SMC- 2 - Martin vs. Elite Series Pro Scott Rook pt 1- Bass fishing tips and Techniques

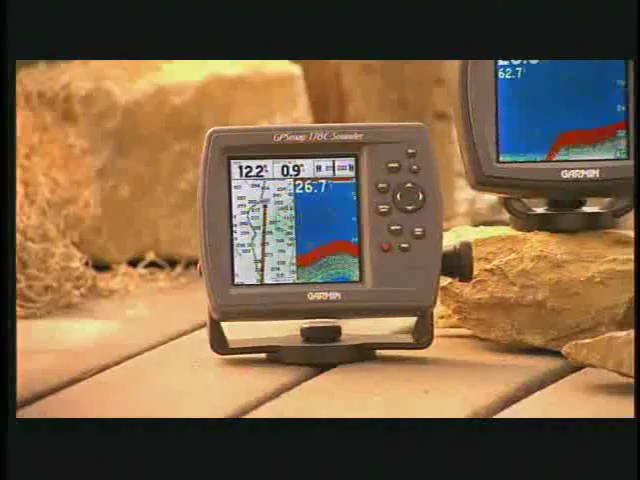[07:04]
That's why you're going to love these new color fish finders and chart plotters from Garmin. Color changes the way you look at those big bright LCD displays, that 400-watt sonar.
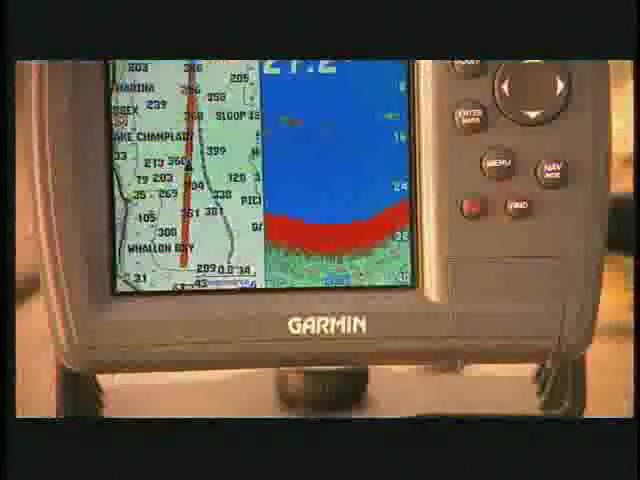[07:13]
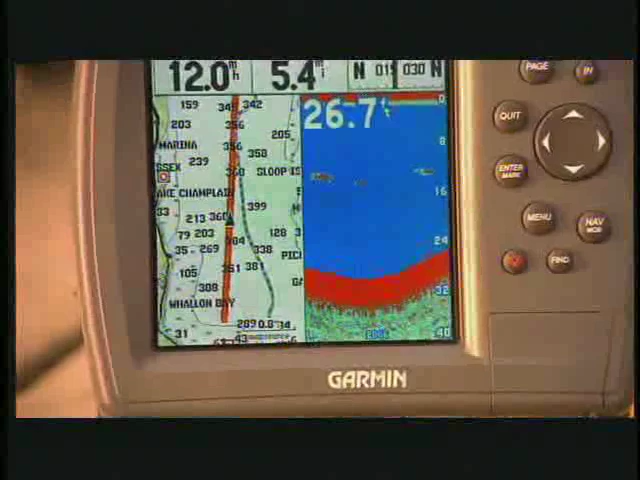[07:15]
Garmin's nowhere to hide see-through technology, all at a great low price. So say goodbye to shades of gray.
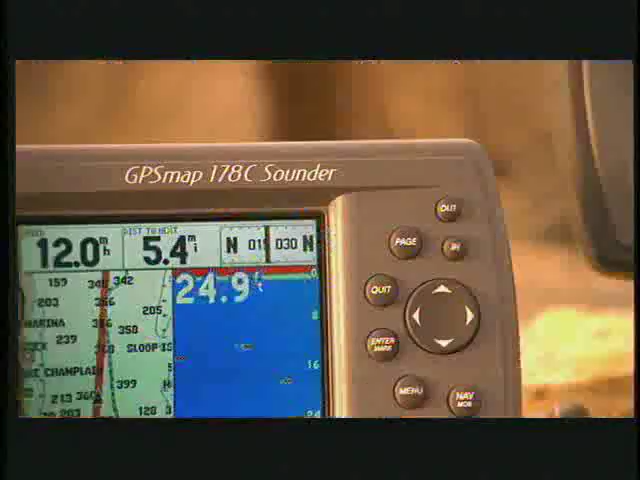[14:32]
Color changes the way you look at those big, bright LCD displays, that 400-watt sonar.